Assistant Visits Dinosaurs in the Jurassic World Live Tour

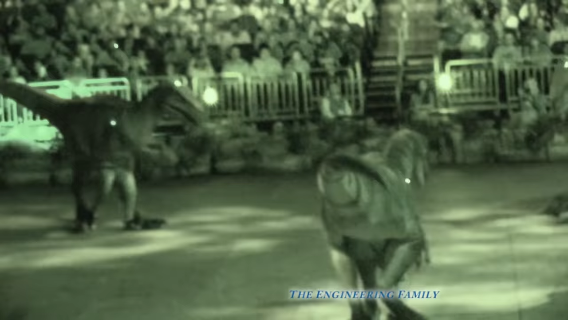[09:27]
Oh, they're a lot more dangerous than Genie.
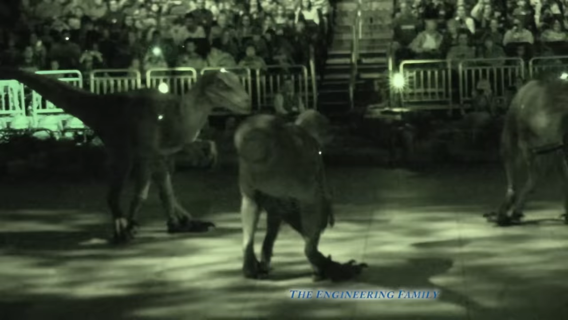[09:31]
I've got my special night vision on so you can see them even a little bit better. So those are our velociraptors.
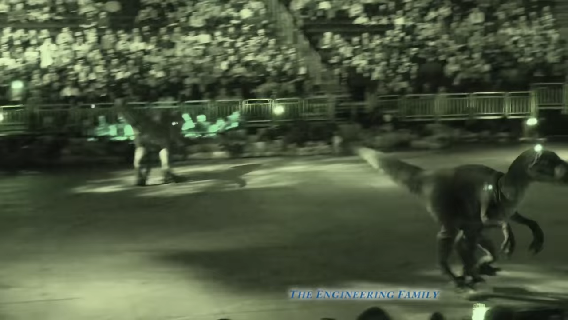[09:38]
Do you know who's a velociraptor? Blue!